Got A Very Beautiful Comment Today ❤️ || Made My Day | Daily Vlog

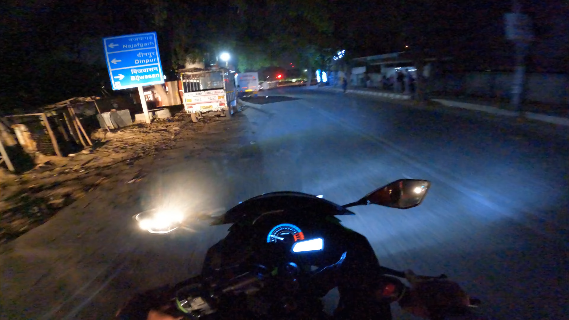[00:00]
और इस टाइप से थ्रोटल देना पड़ता है कि बड़ एकदम से ना हो। इसके लिए मैं क्या करता हूँ कि मैं कम गियर में ज़्यादा रेस पे नहीं चलाता,
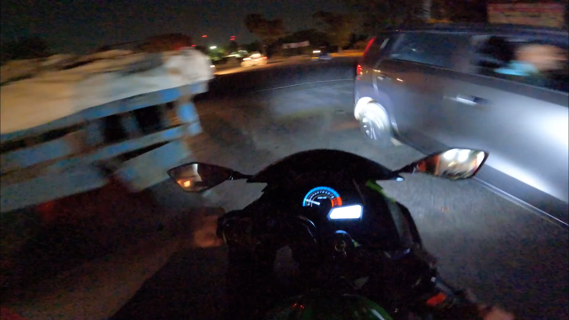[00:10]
मैं गियर बहुत ज़्यादा डाल देता हूँ जिससे धीरे धीरे बाइक उठती है। और अभी देखो इधर रेड लाइट है।
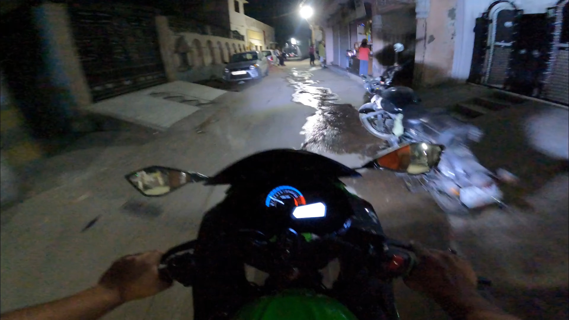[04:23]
मैं ना रेयरली गांव के बीच से निकल के आता हूँ, मेरे को थोड़ा सा ऑकवर्ड लगता है, लेकिन आज मैं आया हूँ निकल के और मजा आ रहा है। सब देख रहे हैं, भीड़ लग रही है।
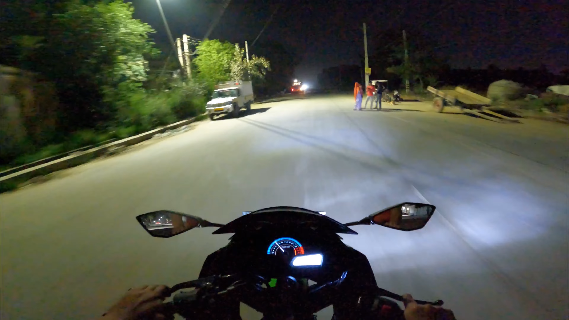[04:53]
जो ट्रैफिक वाले हैं ये रे।